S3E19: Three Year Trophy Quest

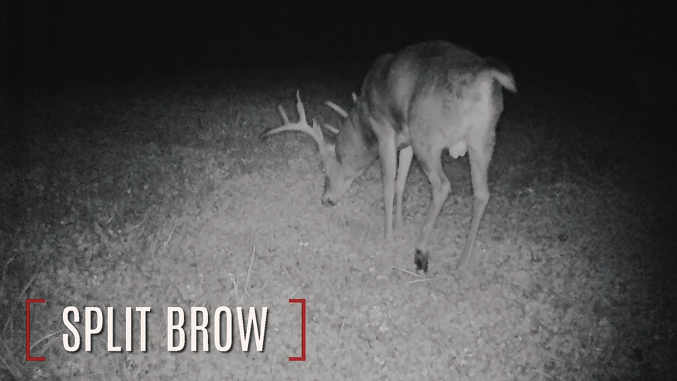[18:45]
So much history with this deer, I'd just like to put it to rest, but he's kind of been a little MIA on the cameras,